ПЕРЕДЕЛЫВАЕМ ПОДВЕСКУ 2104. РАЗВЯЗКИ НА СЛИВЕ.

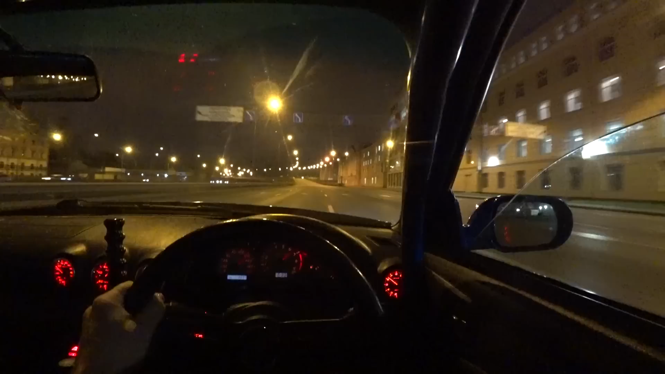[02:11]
Если вы думаете, что Питер город без пробок, то это не так. Конечно же, тут постоянно пробки, особенно в час пик. Сейчас 6 часов вечера. Но там, где можно было нажать, я нажал.
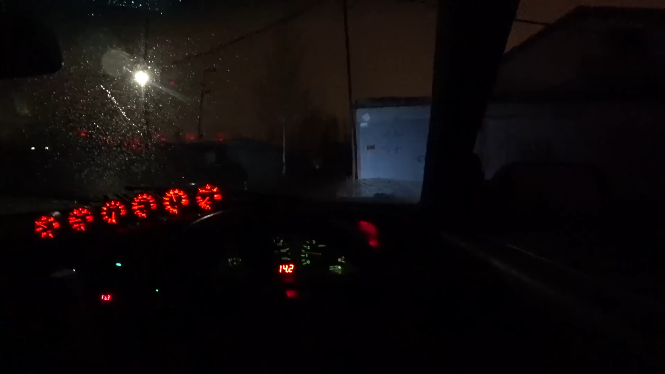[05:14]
Я выехал затестить лавра. На него поставили новый кардан. Сейчас посмотрим, ушли ли звуки или нет.
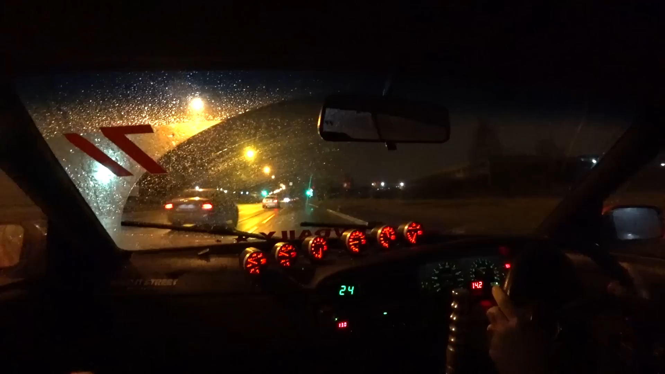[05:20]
Так, тестируем. Сейчас посмотрим на первый передатчик. Газ в пол другой, и сразу все станет понятно. Хотя нет, даже не газ в пол, а просто мы остановимся и сволоча кинем тачку. Все равно чуть-чуть есть. Ну а спонсоры этого выпуска — мои друзья из OneX.
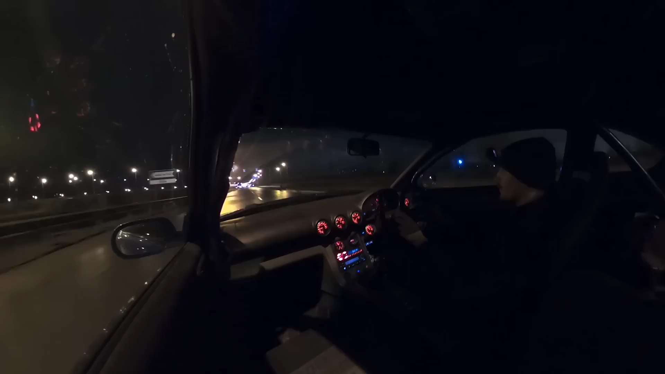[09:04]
Рабочий день закончился. Завтра уже продолжим делать четверку. На улице, кстати, мокро. Даже дворнички включаю.
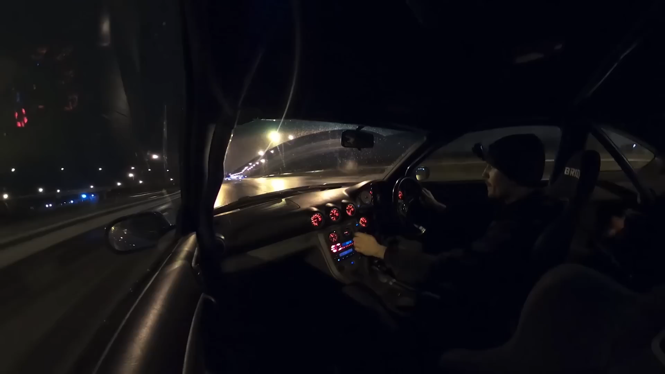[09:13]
А мокро — это значит, что мы экономим резину.
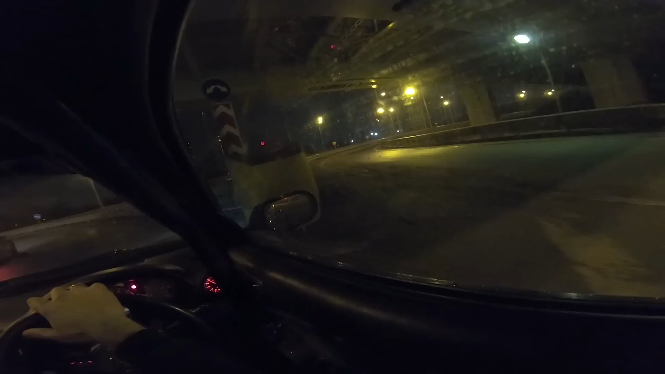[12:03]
Стоять не буду, но с другой стороны мне не хочется зафигачить арку. Или у меня сейчас сняло покрышку с колеса, или просто капсен опять развалился и, соответственно, столбить мне по арке.
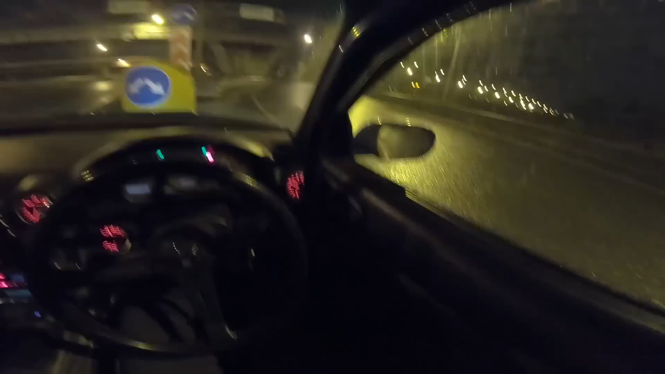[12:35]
Блин, пипец. Ну, колесо на месте.